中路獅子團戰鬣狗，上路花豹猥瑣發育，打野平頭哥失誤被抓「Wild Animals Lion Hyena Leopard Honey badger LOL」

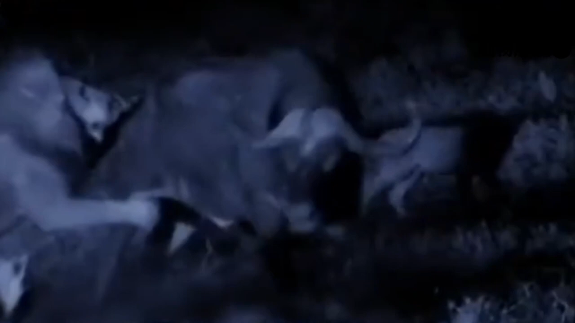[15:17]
如此压力下不动如山可只有力量没勇狮子们一勇而上大腿 臀部都被各种撕扯可谓是痛涉心扉水牛的忍受力达到极限轰然倒地
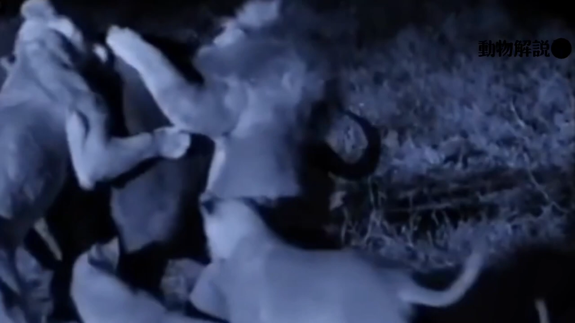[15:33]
即便这么多狮子配合狮王也是花了两个多小时才结束战斗水牛的实力绝对不容轻视狮子 花豹 猎狗三方势力全压交错